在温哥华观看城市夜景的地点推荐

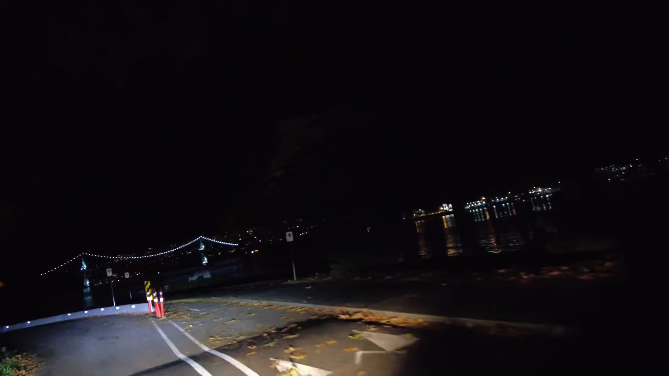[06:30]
现在我们驶出斯坦利公园了这一路的风景也是很美啊